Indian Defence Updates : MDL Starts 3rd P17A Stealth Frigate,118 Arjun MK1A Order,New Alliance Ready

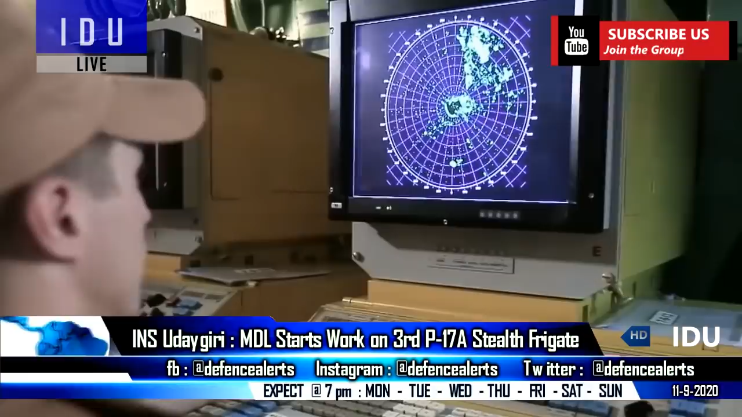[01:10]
the MF Star radar system with long-distance target detection and tracking ability for air and surface targets.